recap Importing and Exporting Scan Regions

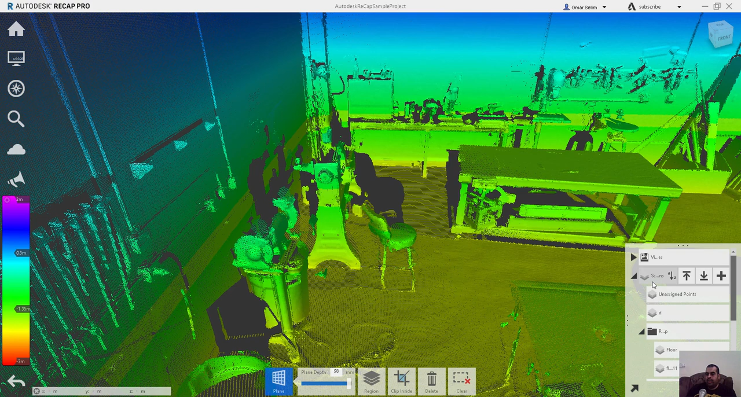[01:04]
جزء معين تعملو سكان ريجان لوحده وهبدأ اعمله امبورTalk تقول براوز وتدهر على ملف csv او تعمل اكسو بورت لو انت عايز تعمل اكسو بورت لا يجوز انت عايزه هتتصدره في ملف rcb او rcs او bts او e-57
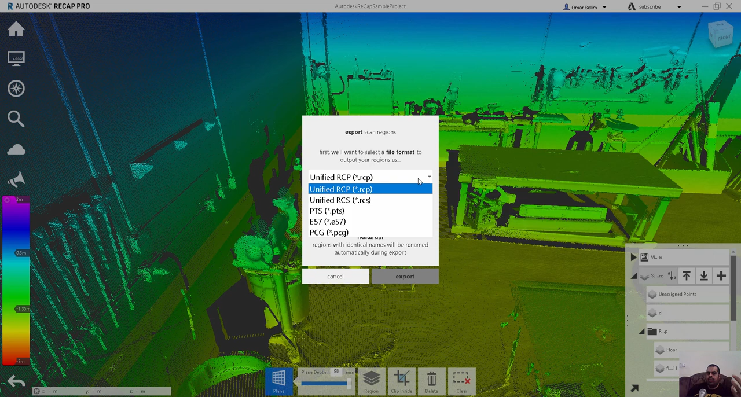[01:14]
او bcg اي متد من دول تقدر تصدر ليه